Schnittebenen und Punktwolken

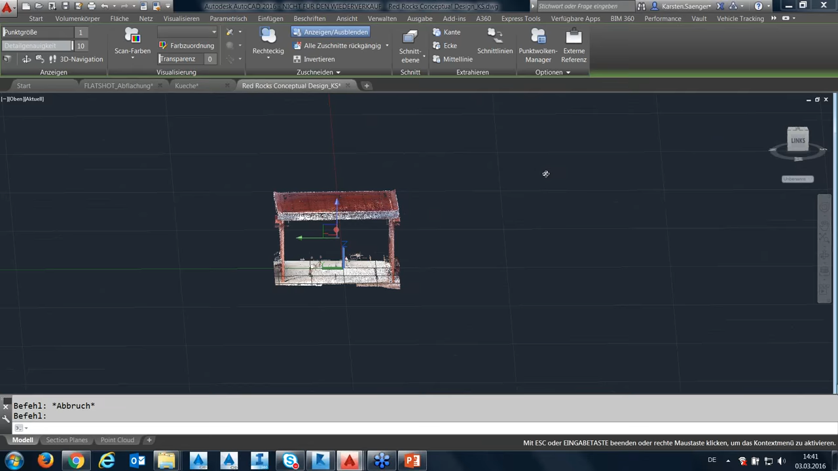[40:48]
wenn ich mir das ganz von links anschaue, sagen,
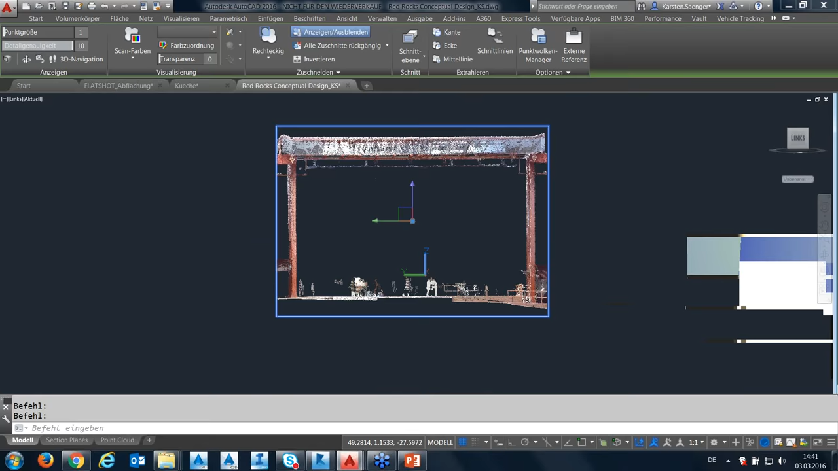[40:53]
da sind noch einige Objekte drin, die ich jetzt für meine Arbeit nicht brauche, die mich stören, dann könnte ich dasselbe jetzt nochmal machen. Also, ich kann mehrmals mir die Punktwolke zurechtschneiden.
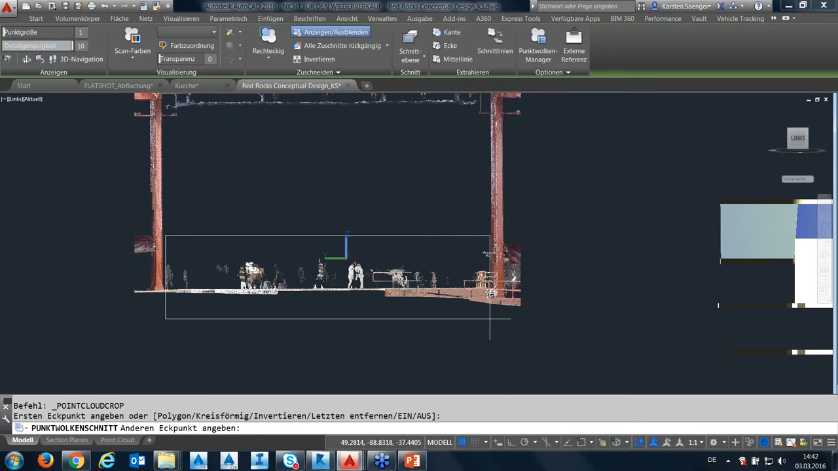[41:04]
Hoppala, jetzt habe ich das Ganze abgebrochen. Schneiden wir das nochmal zurecht und das invertieren wir jetzt. Jetzt hat er es auf den kompletten Bereich gemacht. Also, außerhalb.
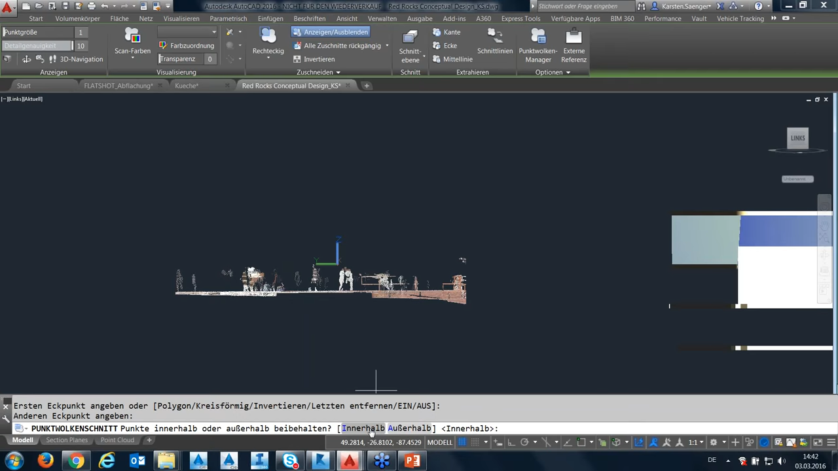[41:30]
Innerhalb. Und jetzt invertieren. Immer noch nicht. Dann
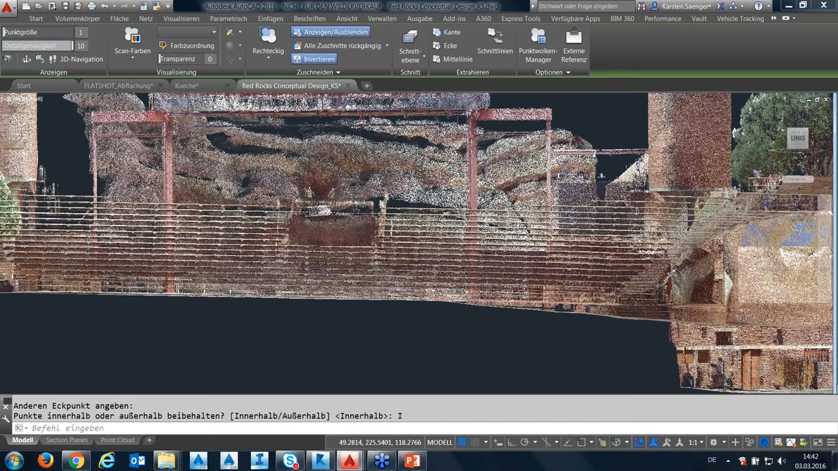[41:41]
mache ich das Ganze schnell nochmal.
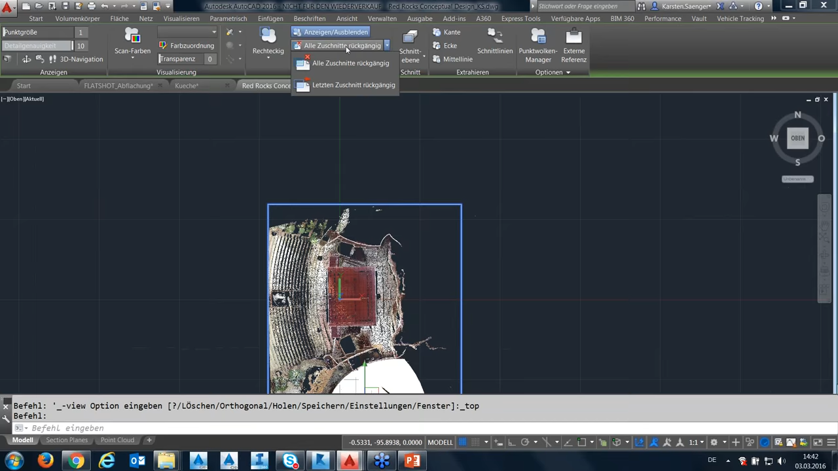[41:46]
Alle Schnitte zurücksetzen. So. Also, rechteckig.
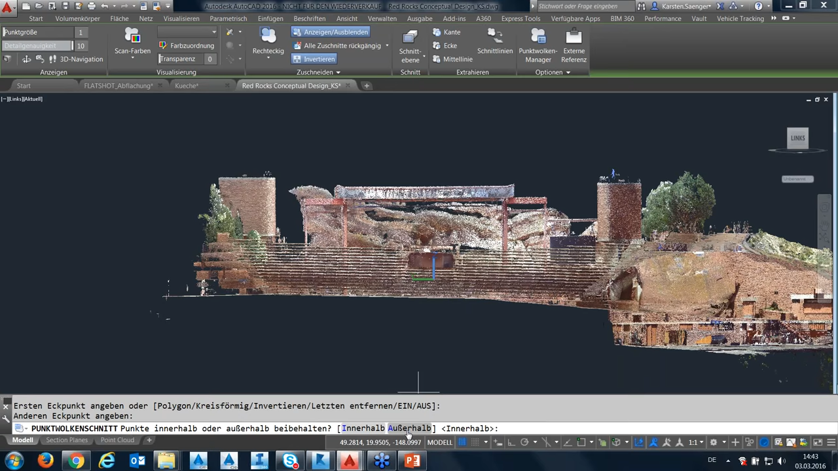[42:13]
Jetzt habe ich es weggeschnitten. Aber Sie sehen, das Prinzip ist im Grunde genommen klar, denke ich mal.
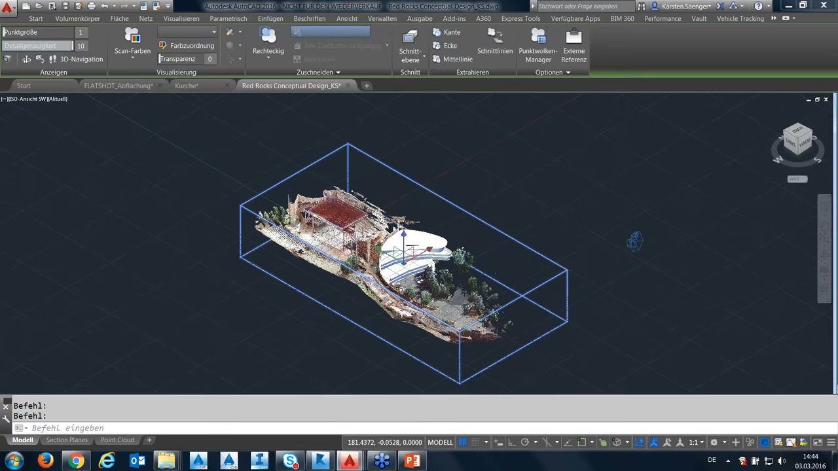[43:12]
andere Objekte auch. Ich mache jetzt, ich schneide mir diese Punktwolke jetzt noch einmal hier den Hauptbereich aus von dem Dach.
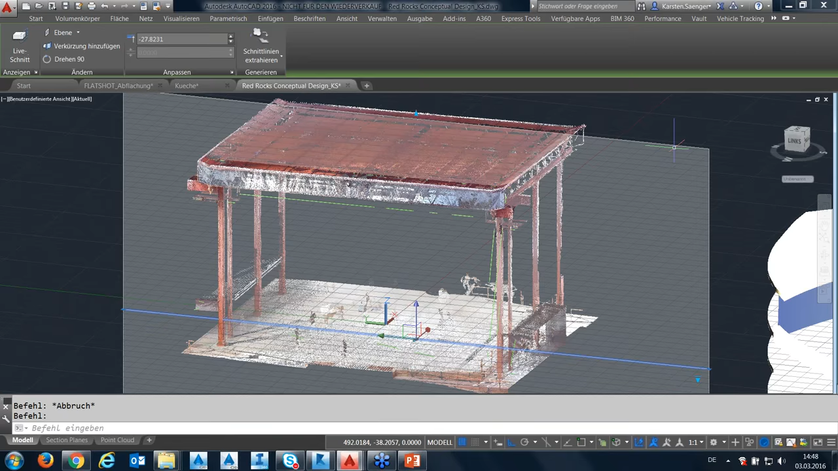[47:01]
lösche ich diesen Schnitt und ich sehe jetzt hier im Grunde genommen
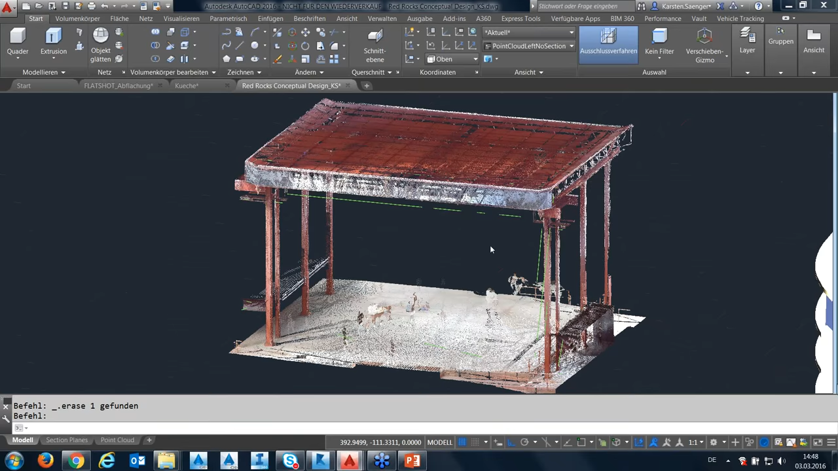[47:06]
meine grünen Linien, die
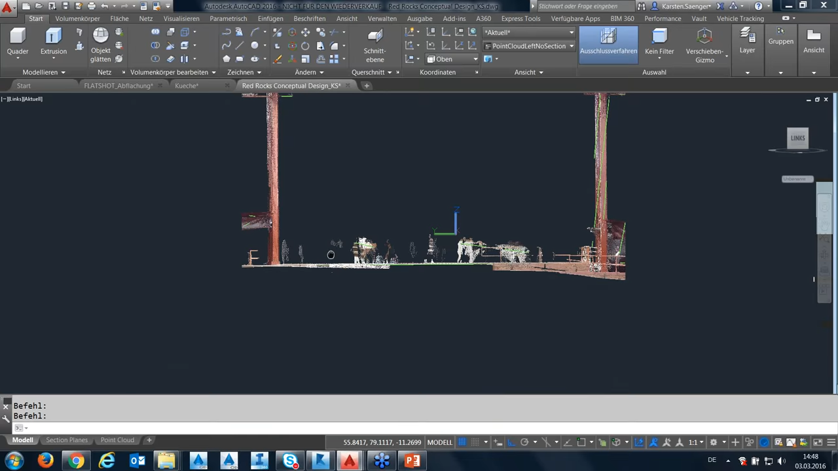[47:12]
mir erstellt wurden, allein durch den Schnitt durch diese Punktwolke.
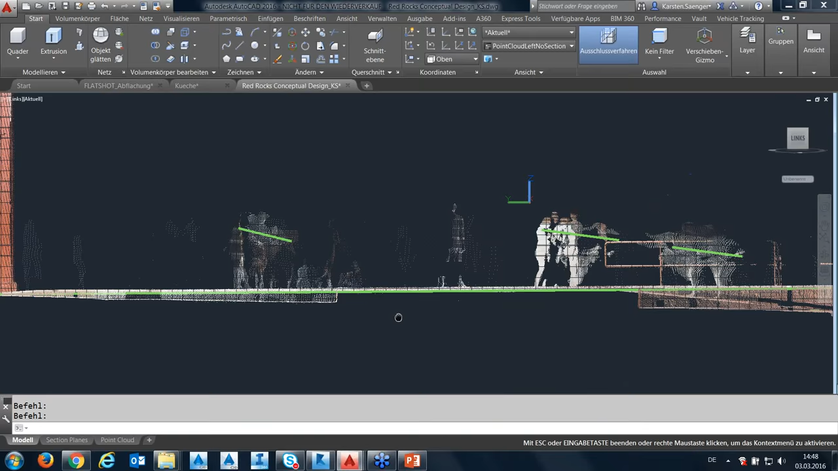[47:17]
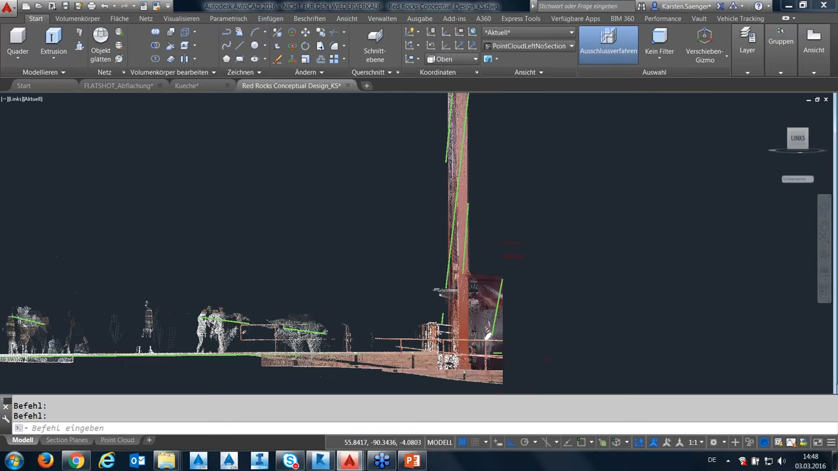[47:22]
Dieses Ergebnis hier ist jetzt nicht so toll, es liegt aber auch wahrscheinlich an der geringen Punktmenge, die wir verwendet haben.
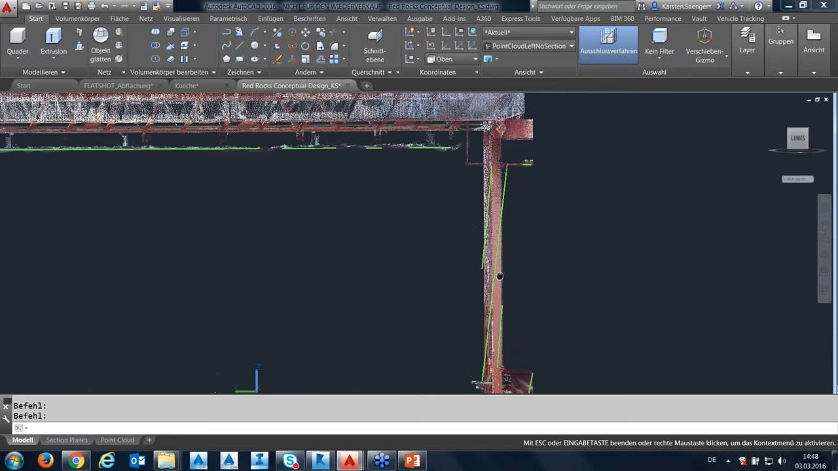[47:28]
Wichtig dabei wäre natürlich auch, dass ich mir die Punkte, die ich verbinden oder die ich verwenden möchte, auch dementsprechend ausschneide. Also diesen ganzen Bereich hier drin, den brauchen wir nicht, den hätte ich mir ausblenden lassen sollen.
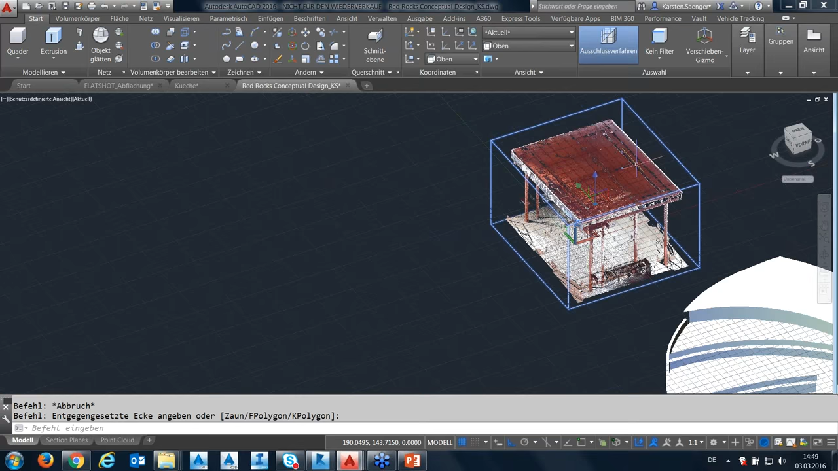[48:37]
Ich will die Punktwolke haben. Also alle Schnitte rückgängig machen.
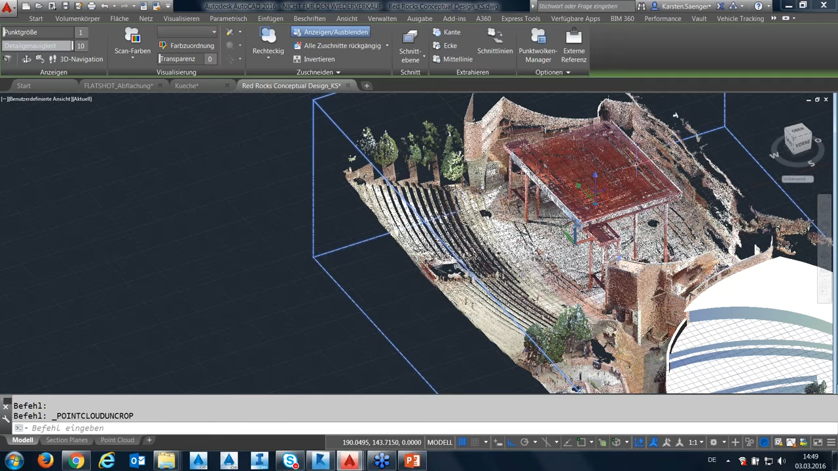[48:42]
Dann habe ich wieder die volle Punktwolke und jetzt möchte ich kurz noch demonstrieren, wie man schnell Objekte aus der Punktwolke extrahiert.
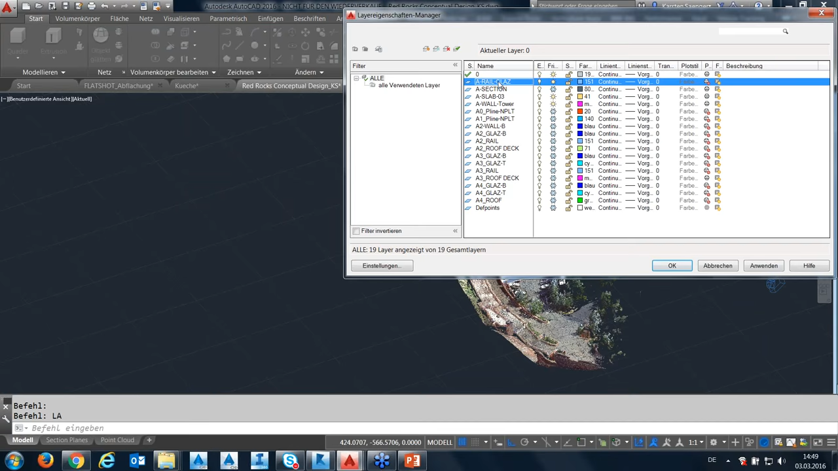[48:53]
Ich mache mal alle Layer, die wir nicht brauchen, aus. Jetzt habe ich nur noch die Punktwolke und werde auch der Einfachheit halber auf Layer 0 editieren.
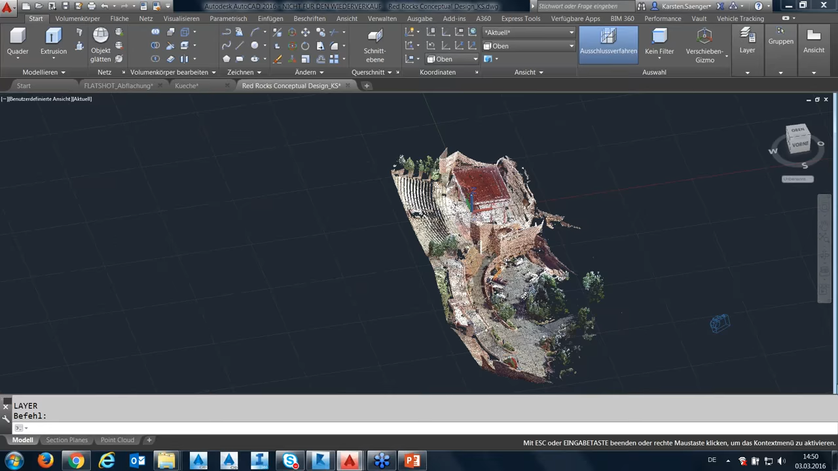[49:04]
Wir haben
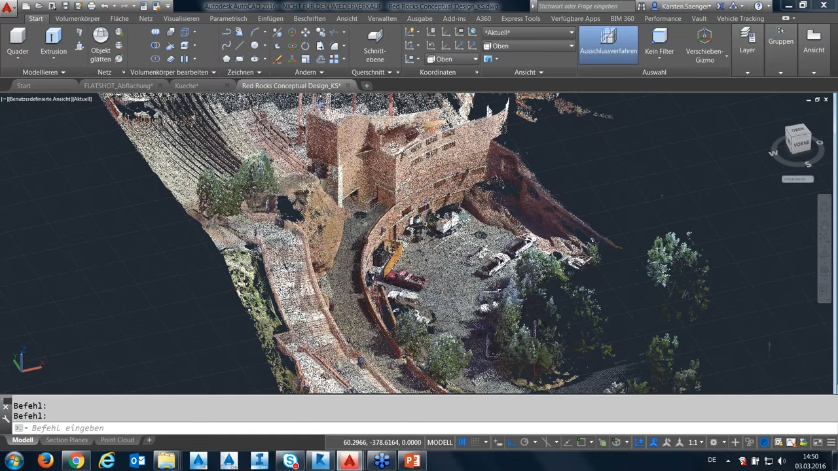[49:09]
unter den 3D Objektfang Optionen hier im unteren Teil Objektfangen zu Punktwolken und zwar wenn ich hier ist es von der Performance her am besten, ich wähle mir immer nur genau das aus, was ich haben möchte, weil das Programm viele Punkte verwenden muss und wenn ich jetzt auf diese einzelnen Punkte